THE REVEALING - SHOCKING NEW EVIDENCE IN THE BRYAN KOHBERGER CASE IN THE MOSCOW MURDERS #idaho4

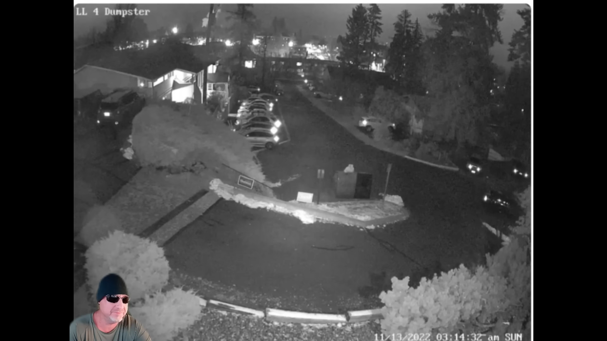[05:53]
about an hour and 45 minutes after somebody seen the prowler and called him out by name. So we can easily assume this is that same prowler. And he is now heading towards the King Road residence. At the proper time that somebody involved in this would be heading towards the King Road residence. And I want you to notice his hat, his jacket, his pants, and his shoes as he smokes that cigarette.
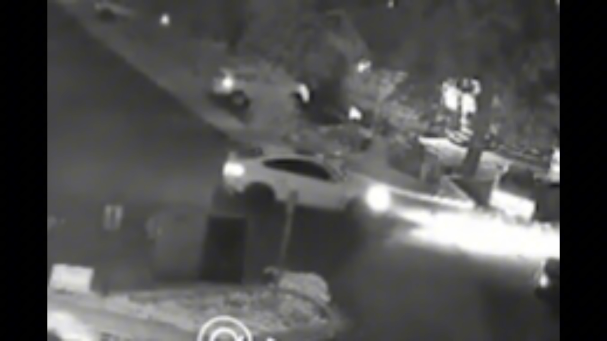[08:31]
Now we got a look at this vehicle that we all know was captured at that same trash can about midnight, a few hours before we seen the Prowler walking around. And Jeff H. did a great video where he identified this as a 2018 BMW X6. Now I've made the case that this is actually a 2022 BMW X6.
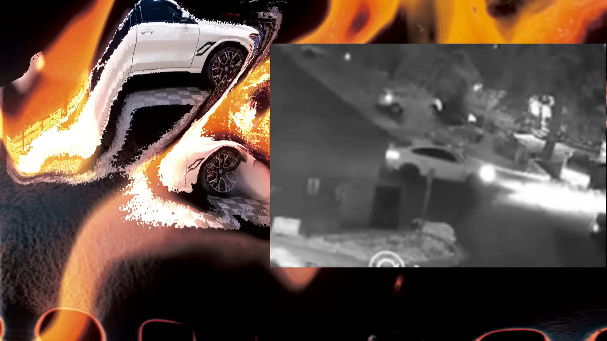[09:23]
You would have to compare it to the exclusive 2022 X6 model M,
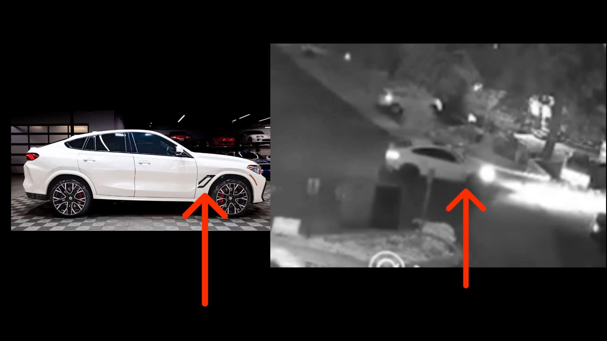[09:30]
which is 600 horsepower and very hard to find. But you can see the much more pronounced wheel fin behind the right wheel that matches perfectly to the X6 shown in the video. But why would I go to this exclusive model M?